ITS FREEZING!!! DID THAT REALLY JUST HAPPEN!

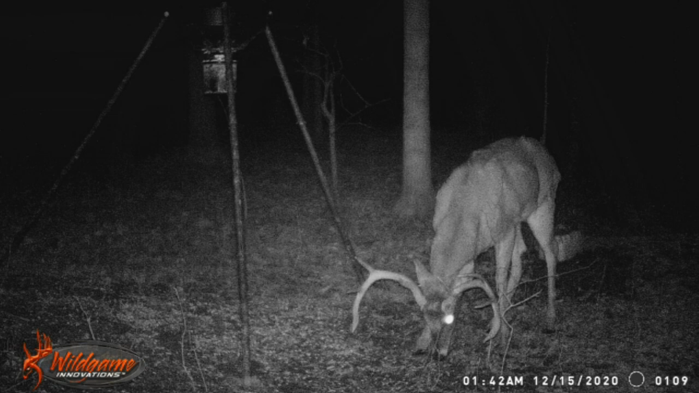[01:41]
He's got 2 kickers and a small drop tine. He's been on the hit list all year, as well as there's 1 or 2 other ones as well, but I'd really like to hit that 8-pointer.